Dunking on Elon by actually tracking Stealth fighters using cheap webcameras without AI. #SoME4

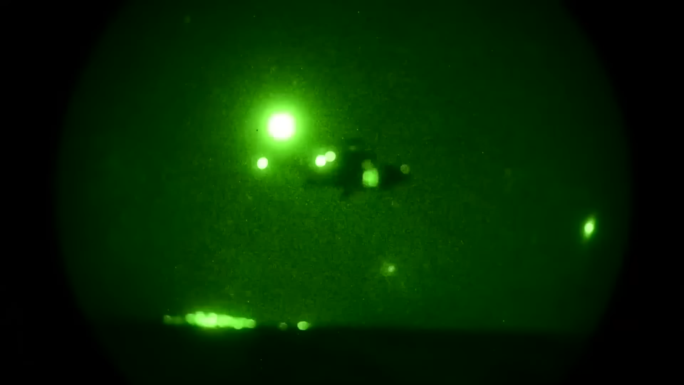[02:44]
to work with thermal infrared which while being more expensive